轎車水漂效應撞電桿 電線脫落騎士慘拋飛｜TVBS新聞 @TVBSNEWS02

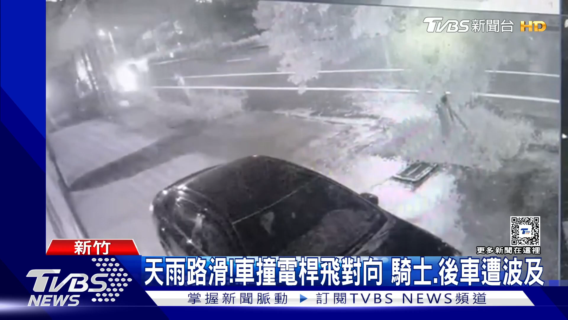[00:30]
新竹湖口台一线60.5公里处，一辆白色小客车北上行驶，因为大雨水漂效应，车辆失控，一路滑行，自撞路边电杆，车辆引擎盖全掀了起来，而电杆也散落到对向车道上。